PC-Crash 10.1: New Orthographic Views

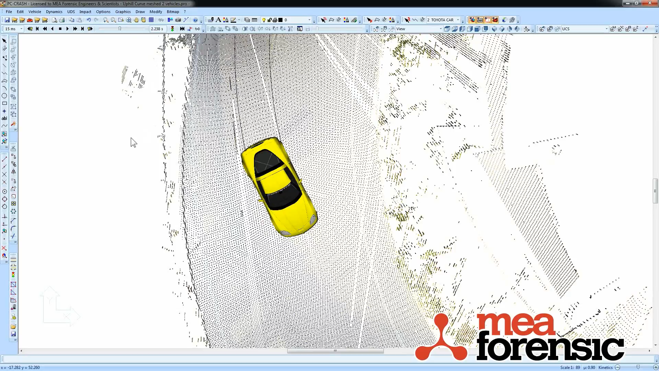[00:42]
Just clicking over here lets me see my 3D shapes in 2D. So I've got the full fancy DirectX shapes showing here. So that's not all. I can define views and save them in the 2D window. So let's say I want to have one view where these vehicles are at impact.
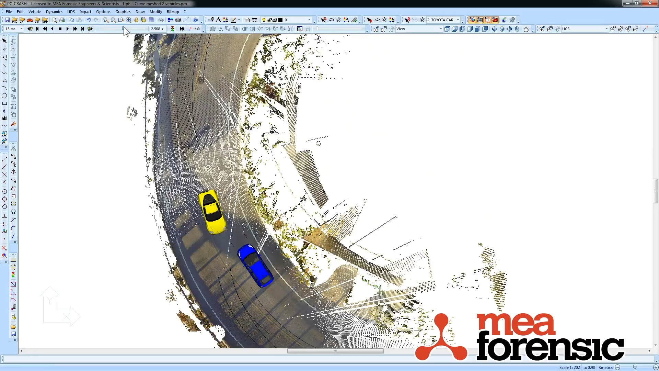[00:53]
So I'll just zoom in on that.
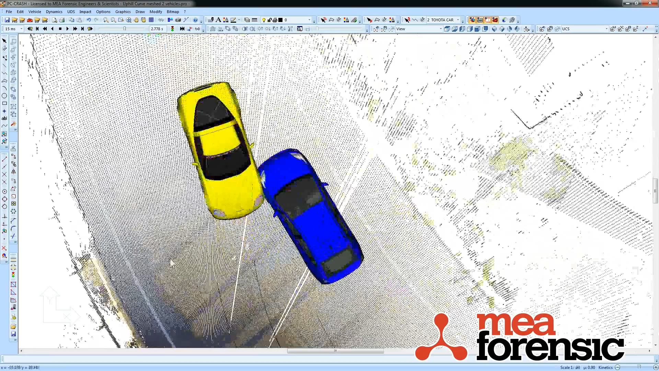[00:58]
I can go over to my little toolbar here and say save view.
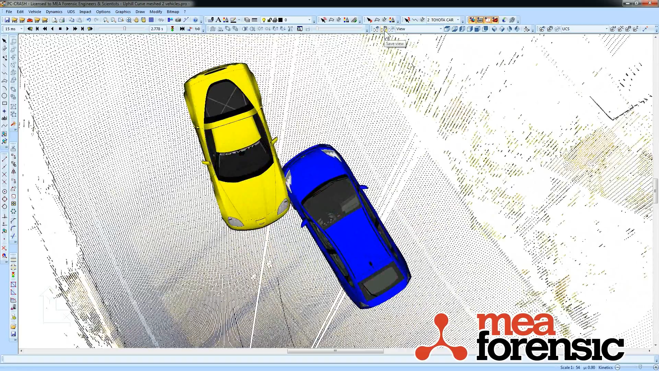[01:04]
I'm going to call this impact. And then I can do a zoom all. And save that as an overall view. And now I have my views available here to toggle between. Now what's really neat is that you can change your point of view for the first time in the 2D window.
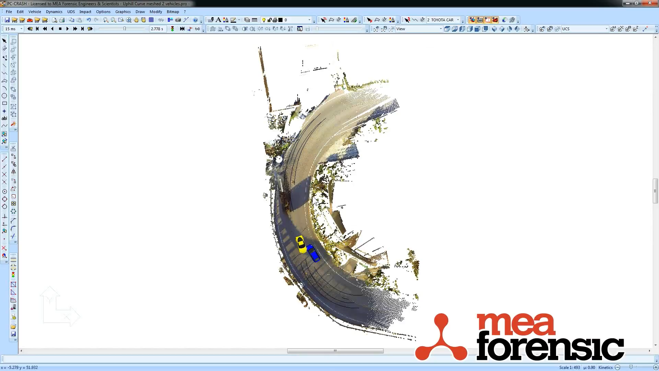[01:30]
So you can see I have my standard defined views here. So I'm going to get the front view. Zoom in a bit. And you can see my vehicle is moving in the front view. This is again an orthographic projection. So there's no perspective involved here.
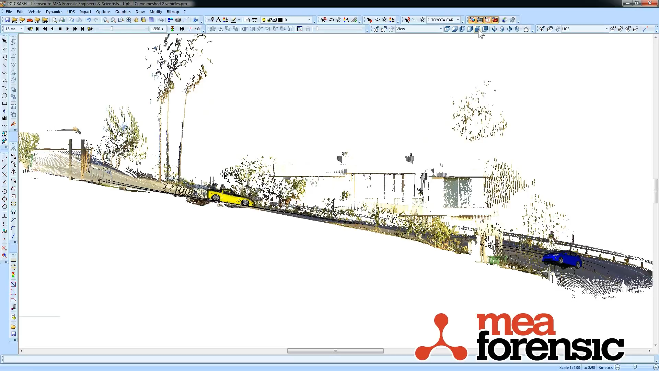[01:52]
Other views I can use. And if I like. That one doesn't make a lot of sense because I'm looking at the wrong side.
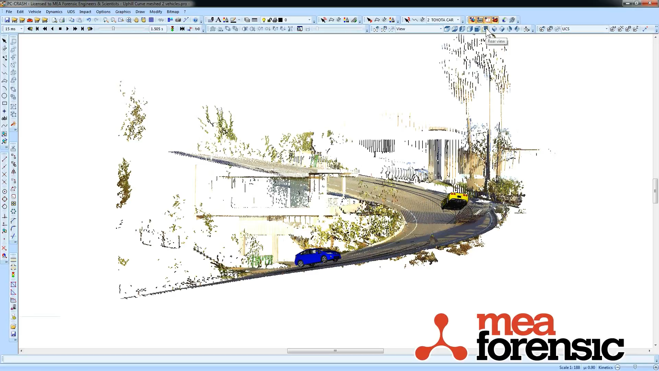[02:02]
So I could save this view as well if I like. Front. I'll call it. But I can even go in to a free move rotate mode.
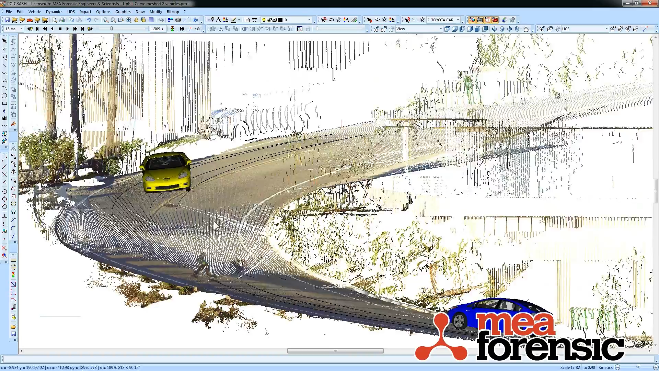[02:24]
And then my 3D window views are available in 2D.
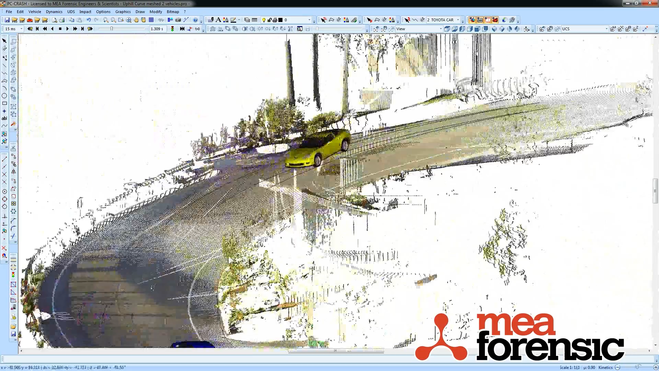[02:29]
So I can define whatever view I like here.
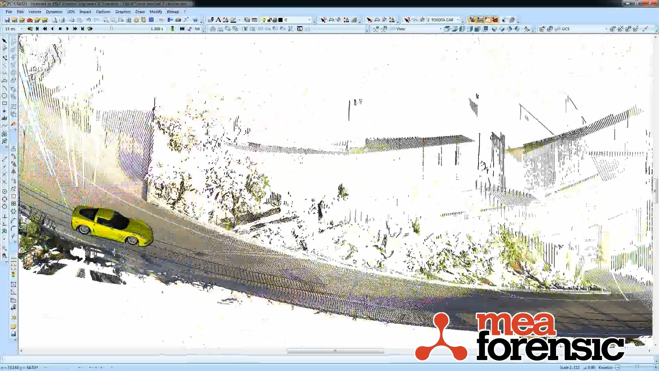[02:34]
Maybe I just want to rotate my top view a little bit. And again I can save it to that view. So now I have all these views available to toggle between.
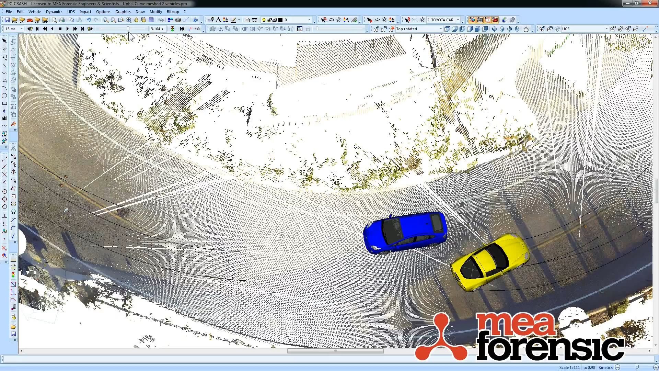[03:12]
And I can continue to do all the work that I normally do in the 2D window from these named views. So that's just one of the 2D improvements that you see in PC Crash 10.1.